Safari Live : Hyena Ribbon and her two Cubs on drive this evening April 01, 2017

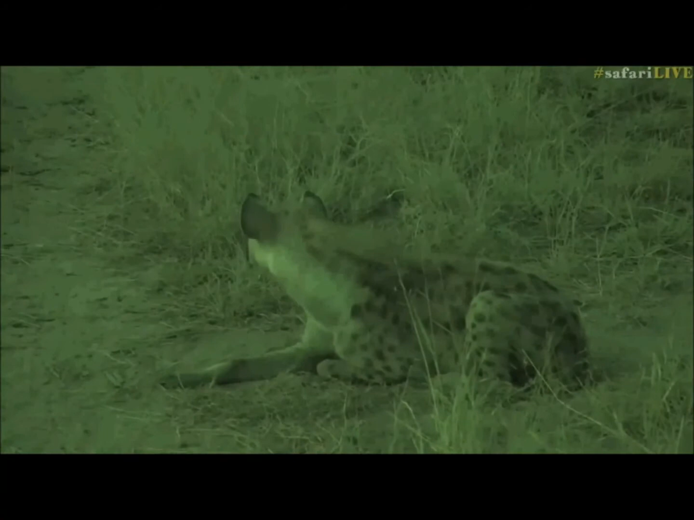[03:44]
And this is the advantage of having... this is the advantage of having the IR system and having this infrared light, is that we can spend time with these little guys even in these conditions. So when we've got these sort of places where we've got
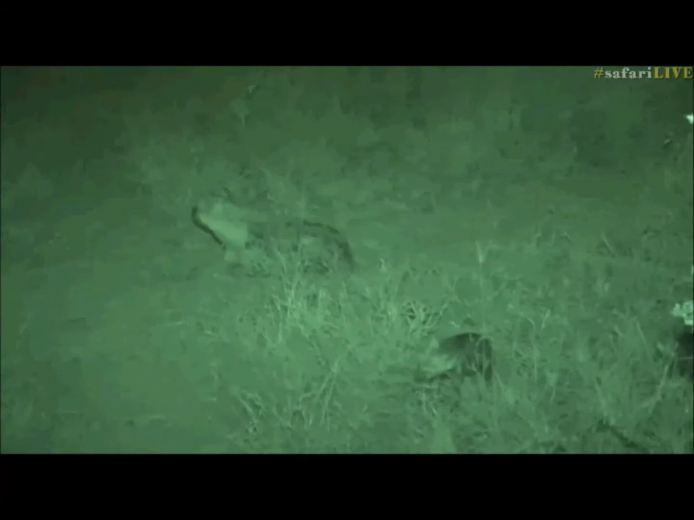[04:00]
little babies and we don't want to affect them and we don't want to shine lights on them, that we can go into this infrared mode and not disturb the little ones in any way and not worry about affecting their eyes. Natural, you're asking if these cubs make whooping sounds yet. Well, they will if Ribbon calls.
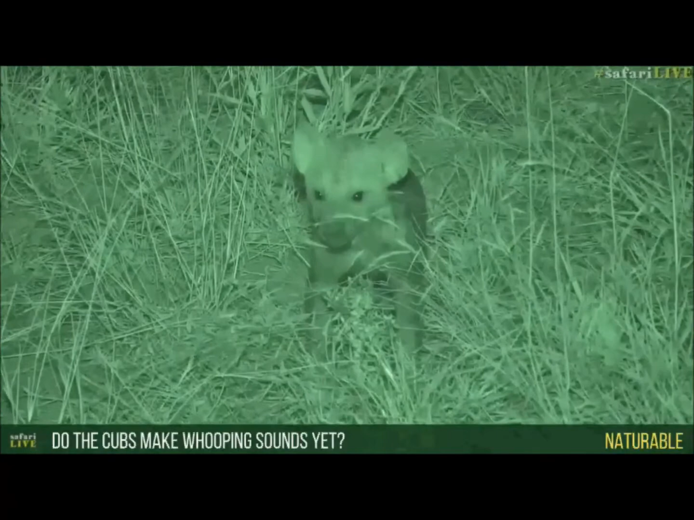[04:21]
So if Ribbon calls, you'll find these little ones will try and imitate and try and mimic.
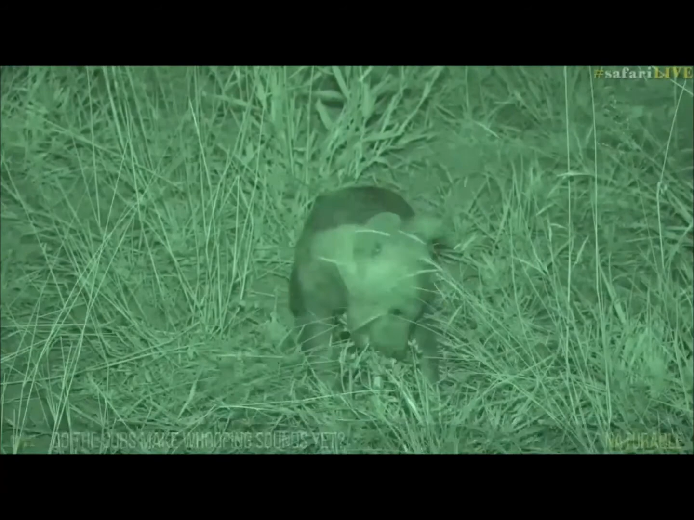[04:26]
And I've heard little ones doing it, and it is the cutest thing. They don't quite get it right like the adults do, and it's not nearly as loud. But they make these short little whooping calls, and it is so cute to watch them do it. They look like little wolf puppies trying to howl at the moon, and they really just don't get out nearly as loud as what, let's say, Ribbon would. But it is very, very cute, much like it is when they bite the little trees. Isn't that a sweet little face? Hello, little one. I absolutely love spending time with these
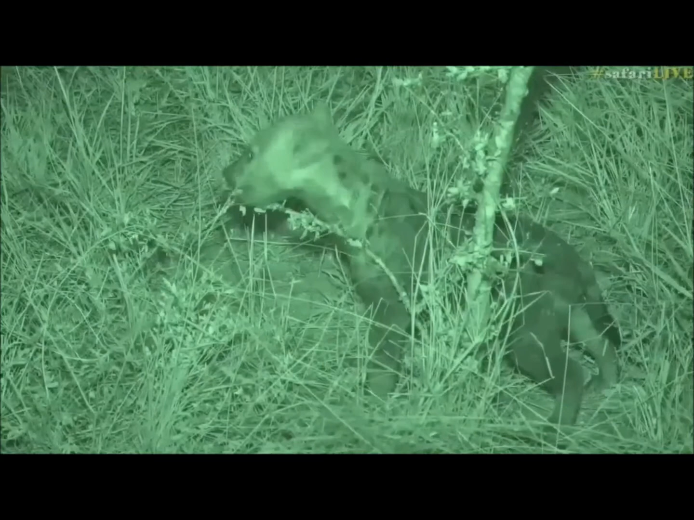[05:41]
She went back into Little Gari, but maybe that's where Hosane is. I haven't seen any signs of him this side. So I'd imagine that's where he is, and that's why she went there and why I didn't stay with her. I would have loved to have spent more time with her, but this is a close second. So Cedar Point, you're wondering when these little hooligans that are biting away on the stick are going to be joining the rest of the clan. Well, still a while.
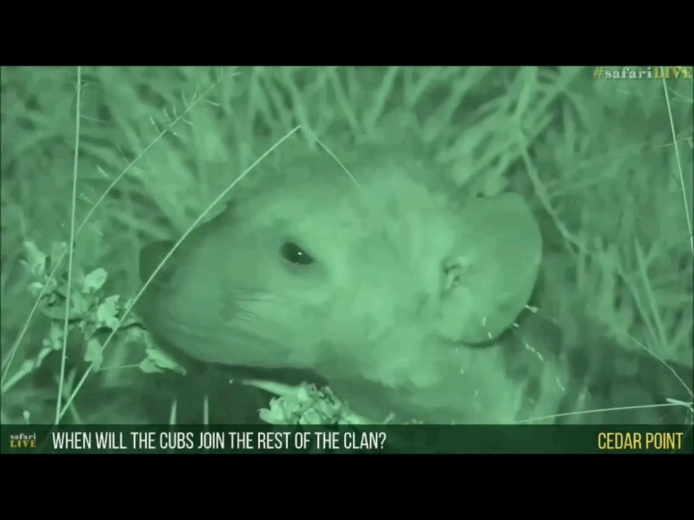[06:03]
They'll only be really moving with the clan at about a year old, and that's given if they are actually females, then they'll really kind of join in with the clan movements. But if they're a male, then generally they move around on their own. They don't spend too much time with the clan. They're very low ranking then, and they kind of get shunned quite a bit, so the males tend to be on the fringes, and only if there's a large carcass will you find the males joining in, but otherwise they tend to move around quite a lot on their own. So between sort of 8 months and a year is when they're going to start venturing out for the first time, and well after a year is when they then completely on their own and moving.
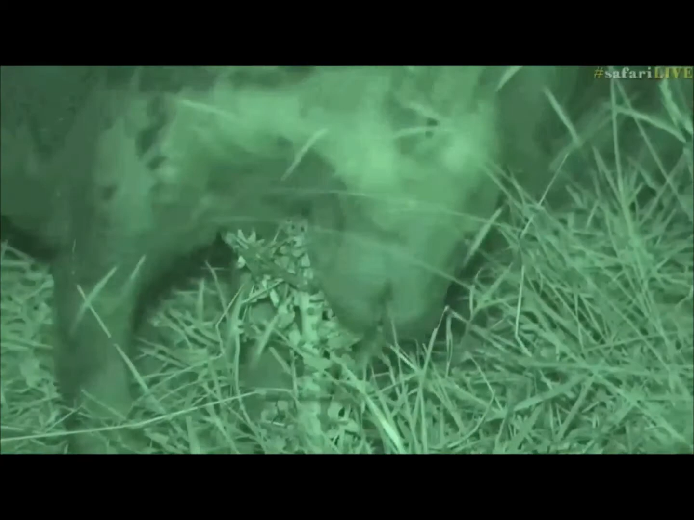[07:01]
It's so dark now. But we don't have to worry because we're not attracting any attention. The lights are off, so nothing's going to see the lights and come and investigate. The little ones are not being affected by lights on their eyes.
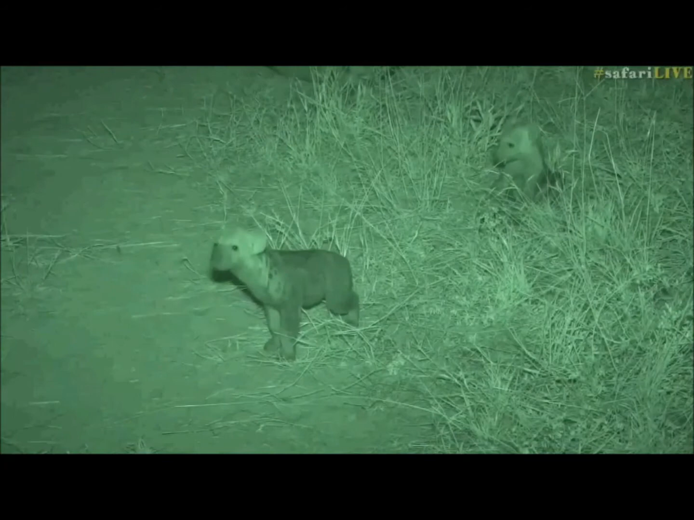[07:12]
And that's why we're able to spend a bit of time with them. Now, I'm not going to stay until it gets pitch black, because obviously pitch black, then the starting of the vehicle could potentially attract something. But look at this. So you can see in the bottom of the frame, isn't that amazing? Look at that. Look how close it is. And she's just smelling us. Hello, little one. Still not too sure of what's going on. And back to mom. And I think Ribbon's going to get up and go.